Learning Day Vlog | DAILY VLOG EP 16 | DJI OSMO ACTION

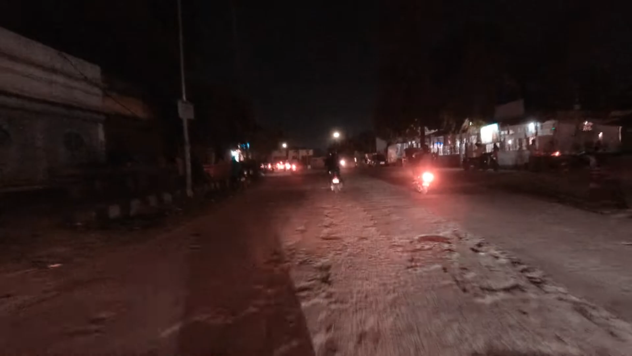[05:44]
अब इधर कर रस्ता इतना कपसे खरब हो गया भे उस दिनों पहले तो बना था फिर खरब हो गया स्ट्रीट लेट करें सूड़ी तो वेल चलो में आपनों को तरह आगी मिलता है पहले खड़े उड़े रास्ता से निकलते हैं